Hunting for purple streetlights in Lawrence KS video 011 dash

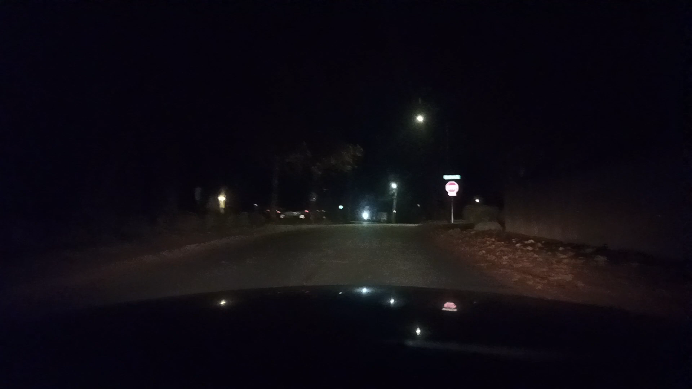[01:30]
Okay, this is West Hills right here.
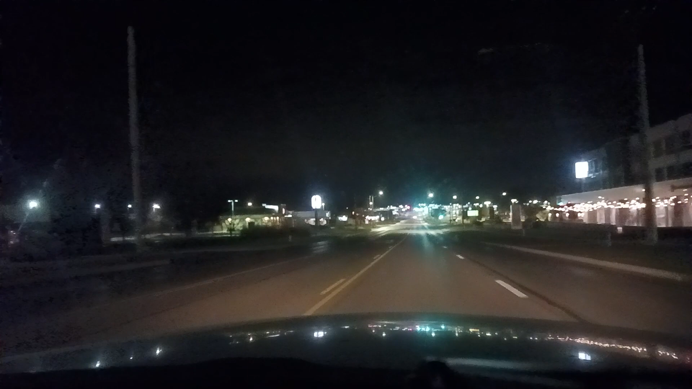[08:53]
So the terrain goes down, and then we have Nia Smith here, and then the terrain goes back up, and towards the top of the hill there, we have another purple one over there, and if I'm not mistaken, I might have just seen a purple streetlight to the left on Nia Smith, but I'm not sure. Looks like we have one somewhere here. Oh, it's just not an angle for us to see it.
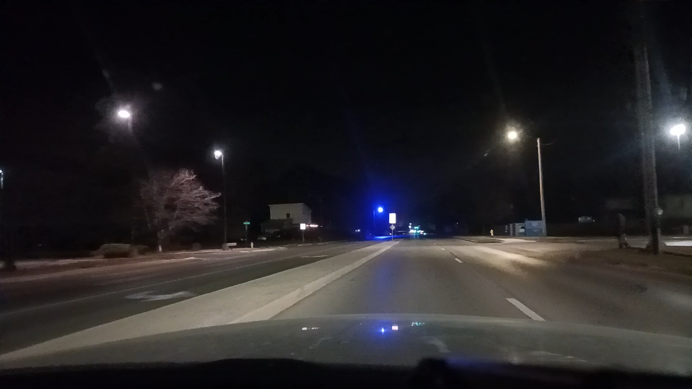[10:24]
Then we have another one here. This one actually is not probably just purple. It's got a lot of panels on this one, I can tell. Because it's actually not really purple, but it's still really blue. It's hard to explain. It's a lot like some of the ones that they took down that were only in areas for like wind, and they were still by in like residential areas. And I wonder why they would take it down.